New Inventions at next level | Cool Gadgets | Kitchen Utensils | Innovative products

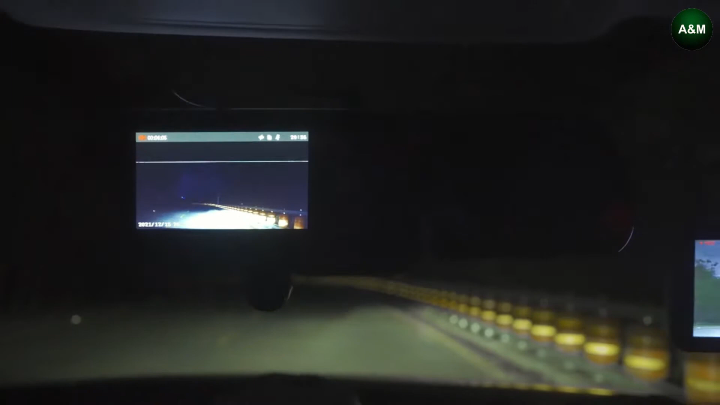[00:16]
Landmoto Vast M1 Night Vision Dashcam offers ultimate night vision to make night driving as clear as day.